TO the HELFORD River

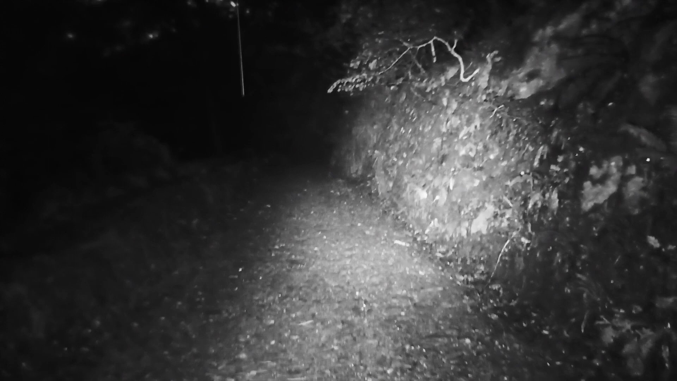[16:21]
Right, hello, folks. So we're still heading out the bloody woods. We've lost the light now. So, want to walk with us for a bit in night vision? Yeah! Oh, bloody hell. So the GoPro is not very good in the dark, folks.